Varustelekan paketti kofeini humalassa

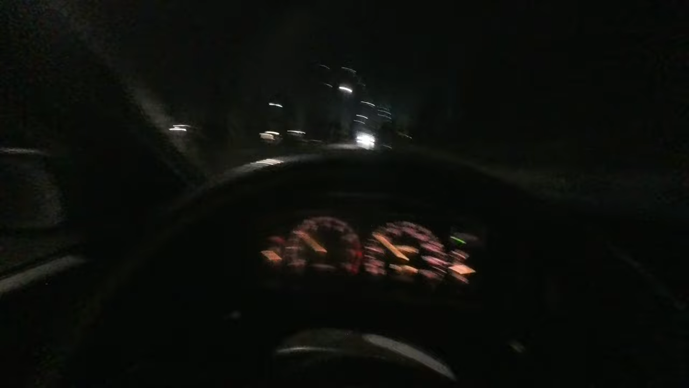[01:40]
Siis köyhe liikenne pikkulauantaina kuulee, vaikka nyt ei ne autoja, ne tuli kuule tuosta vastaan, kuulee varmaan niin 4-5 autoa, mitä vitsiä täällä tapahtuu.